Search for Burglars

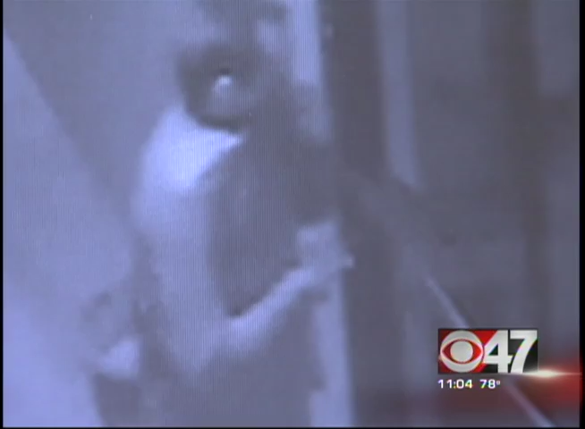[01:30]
This is the best image that detectives now have to work with. But even in this shot, the suspect is covering his face. It looks like it's two Caucasian men, probably what appears to be maybe in their mid-20s.